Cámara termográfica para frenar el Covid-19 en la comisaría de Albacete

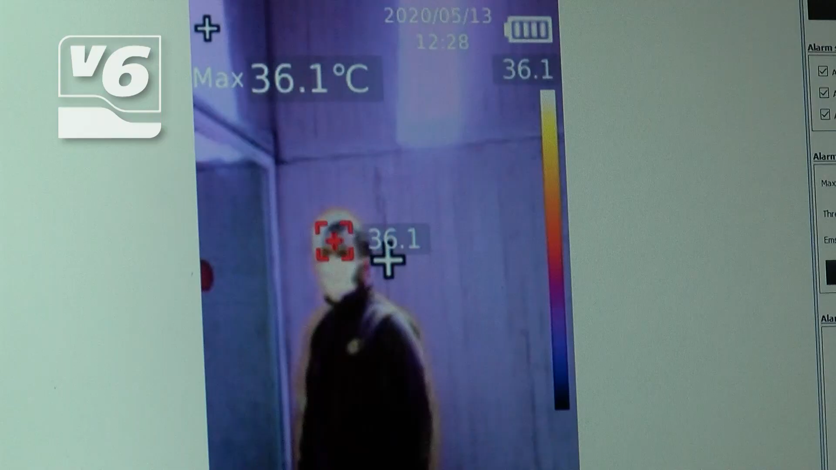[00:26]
On screen: max 36.1°C
Como pueden ver, si accede un ciudadano con una temperatura corporal elevada, suena una alarma acústica.